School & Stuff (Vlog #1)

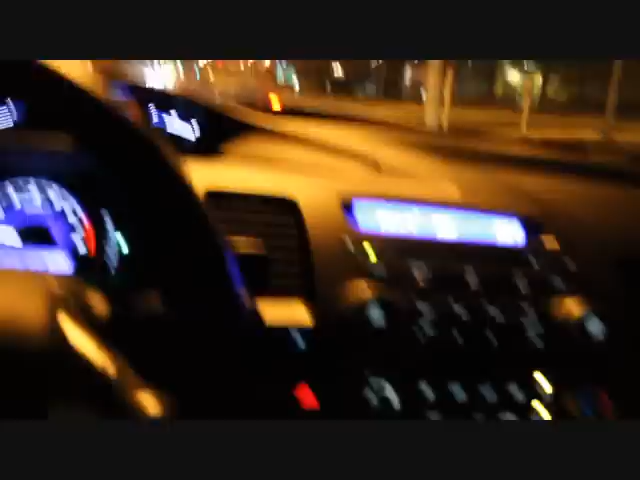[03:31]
From Scarborough, going back to Pickering. You know, driving, chilling.